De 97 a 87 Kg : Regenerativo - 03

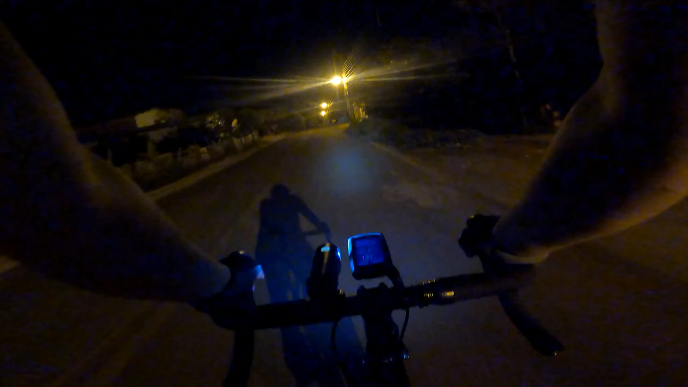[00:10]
aí agora a noite bateu o peso na consciência que não tinha feito o treino, saindo aqui para dar um viruzinho, pelo menos de uma hora,
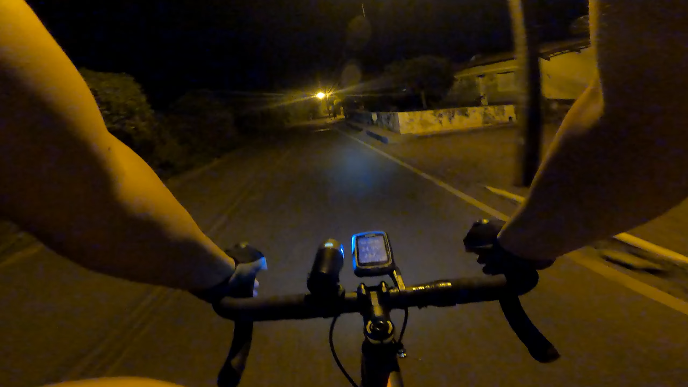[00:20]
o treino tem que ser realizado, vamos embora!
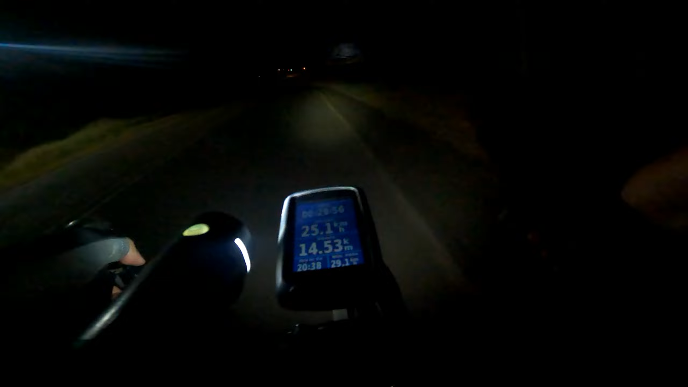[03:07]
está fazendo aí 30 minutos na entrada aqui do Parque Aquatic, isso aqui está com a placa,
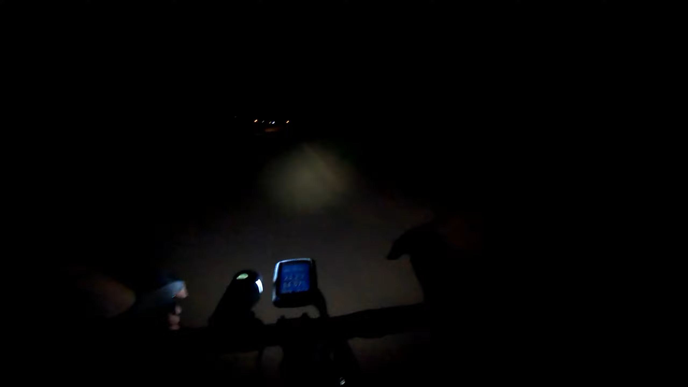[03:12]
não vai dar para ver porque está escuro, no Parque Aquatic duas barras onde eu estava hoje, o dia, sabe o que isso quer dizer? Nada! Então, está na hora de voltar! Vamos embora!
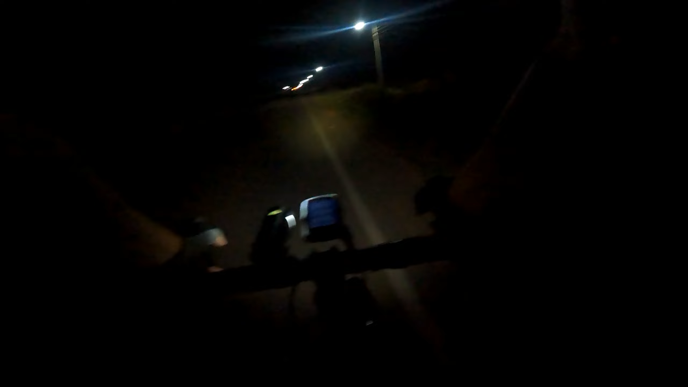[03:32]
30 minutos rodados, vou voltar para casa agora! Então, vamos lá! Então, vamos lá! Vamos cá! Vamos... Vamos lá.